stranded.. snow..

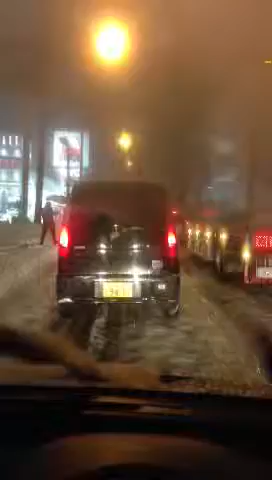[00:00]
6 o'clock pa ako lumabas ng opisina tapos 40 minutes to 1 hour ako nagdrive papunta dito. Wala pa akong kalahati, isang oras na akong nagmamaneho, wala pang kalahati. Mas mabilis pa yung mga naglalakad. Tapos ngayon, nung malapit na ako sa kalahati, bigla naman tumigil na, isang oras ng ano, halos isang oras ng hindi kumikilos.